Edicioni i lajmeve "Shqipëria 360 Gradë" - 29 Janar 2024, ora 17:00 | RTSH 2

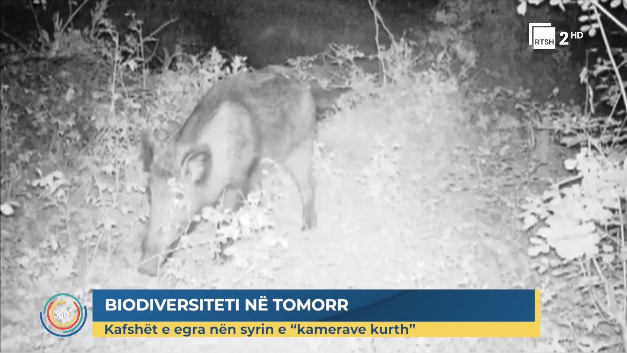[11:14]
Madje A.I. është evidentuar nga kamrat kurth në muajnë shtator të vitit kaluar dhe tufët e ti janë shtuar se tepërmi. Agencia e zonave të mbrojtëra në berat ka tashmet e dhenat e sakta në lidi me popolate në kafështet e egra.